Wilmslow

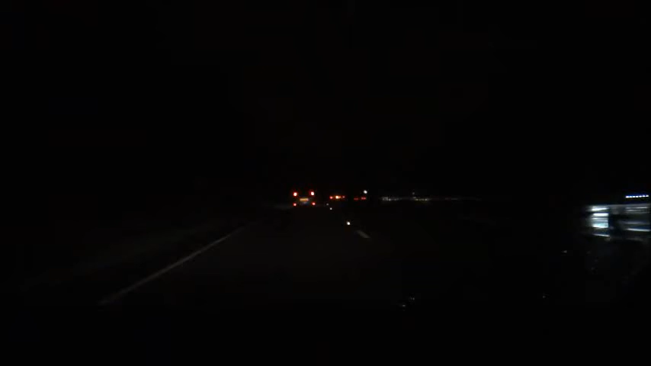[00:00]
I'm currently following Neil and Christine in their car, that's just them right in front. We're each going to separate cinemas to see Of Mice and Men. We have to go to separate cinemas because, well, where they're going is sold out, but I found somewhere different, close by, that's showing the film that we're all going to see. So, yeah, so that's going to be quite entertaining. But, yeah, that's them I'm following at the moment.
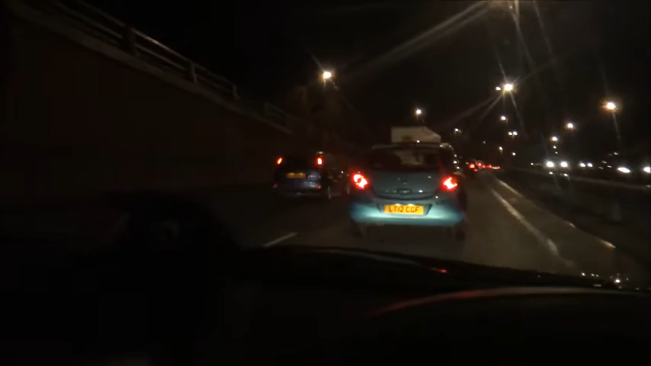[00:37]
I'm about to pass, and they're just there.